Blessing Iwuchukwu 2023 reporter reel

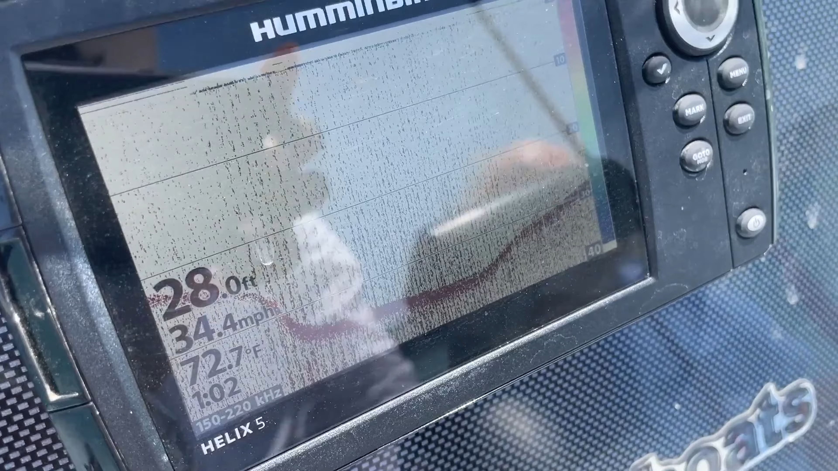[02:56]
On screen: depth 28.0 ft, water 72.7°F, speed 34.4 mph
But there are some deeper holes. So it's real bad here. Yes, we're way down.